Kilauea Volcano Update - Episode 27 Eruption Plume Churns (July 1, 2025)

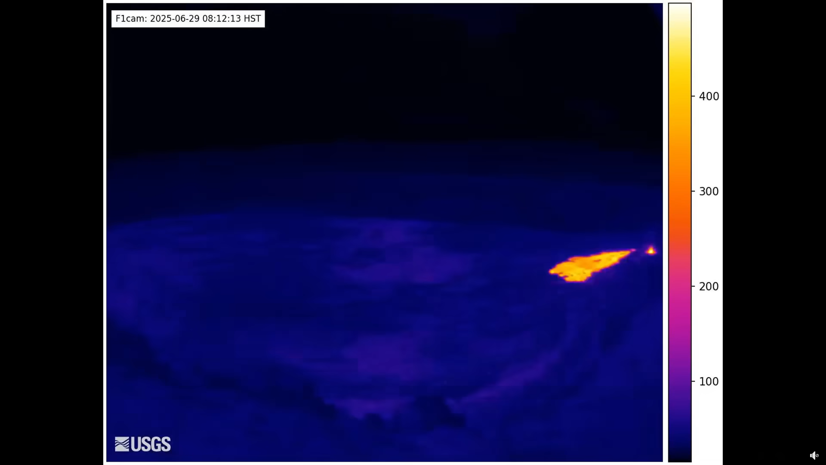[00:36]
This view is from a thermal camera that was just brought back online. Approximately 1.5 billion gallons of lava erupted during the episode.
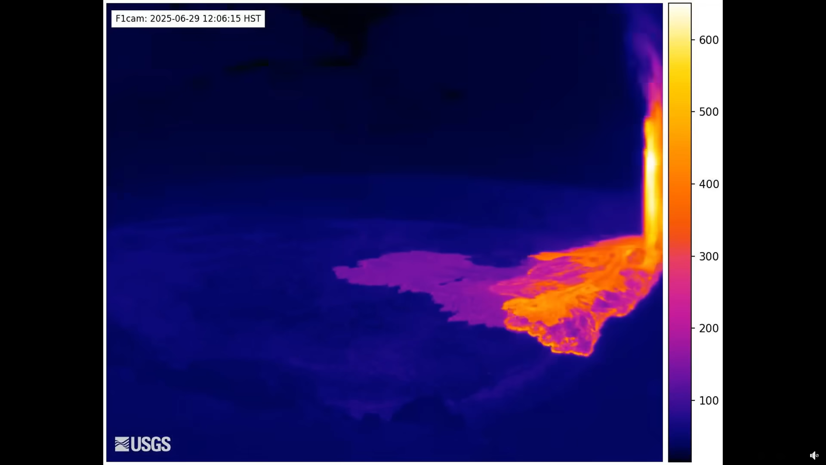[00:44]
Scientists say this is equivalent to 7.7 million cubic yards,
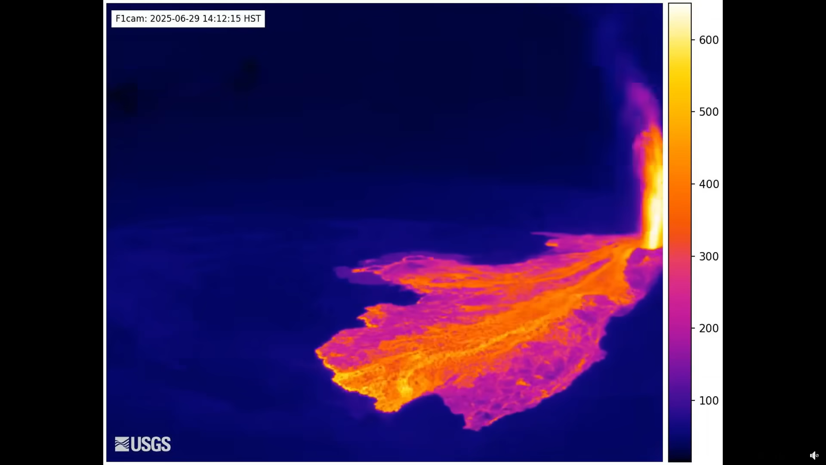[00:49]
or almost 6 million cubic meters, enough to fill nearly 2,500 Olympic swimming pools. Flows covered 80% of the crater floor and
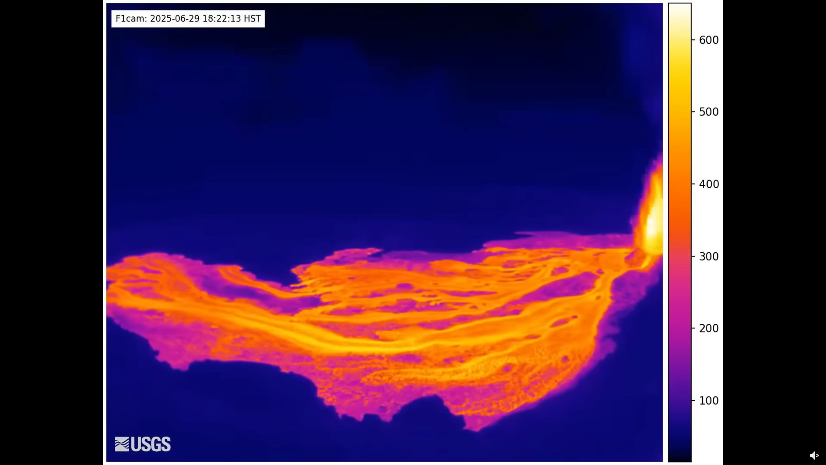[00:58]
continued to slowly move and glow even after the fountains stopped. The lava will cool and solidify over the coming days.
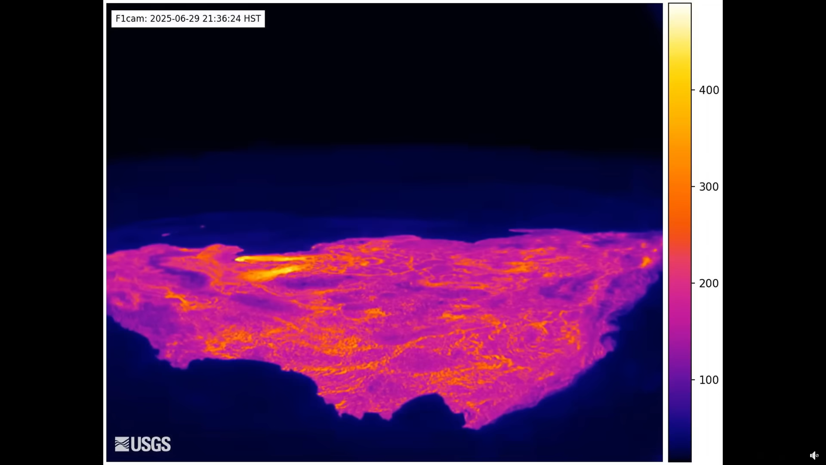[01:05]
Scientists say the eruptive plume from the episode reached at least 20,000 feet or 6,000 meters into the sky.